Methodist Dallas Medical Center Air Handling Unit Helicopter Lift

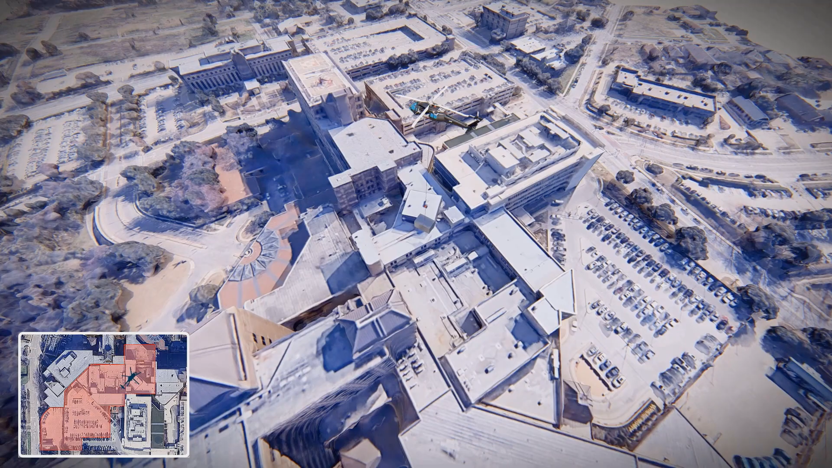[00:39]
The location that we had to install the air handler is actually deep within the footprint.